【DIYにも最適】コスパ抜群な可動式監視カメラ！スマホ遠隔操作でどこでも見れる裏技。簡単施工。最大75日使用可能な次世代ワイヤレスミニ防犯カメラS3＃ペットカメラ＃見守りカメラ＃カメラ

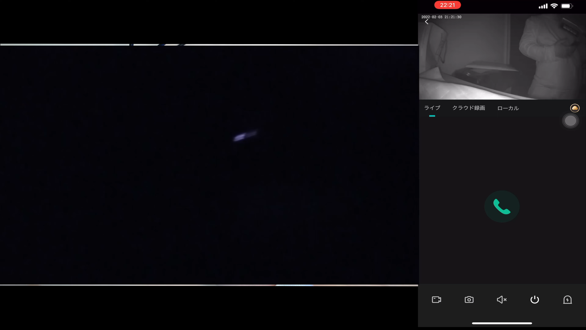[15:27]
っ暗な状態で撮っているんですけどこれでもねそれだけ映るんですよね暗
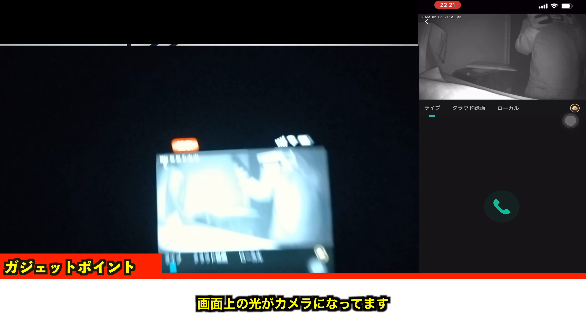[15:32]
視距離っていうのは5から10メートルなので僕は今これランドが今電気ついているのに暗いんですけど例えばリビングとかの天井につけてあげてですねこれ使っていただくだけでですね画質中で電気つけてない暗い中に怪しい人影とか泥棒の影とかそういったものをですね見ることができるのでセキュリティ面でもかなり家
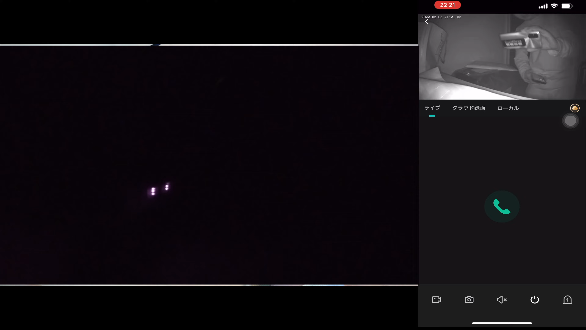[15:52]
のセキュリティの度合いが上がってくるのでいいかなって感じがしますねあとはこれもいい使い方かなと思うのがお子さんが寝ている部屋とかそういうところに設置してあげるだけで寝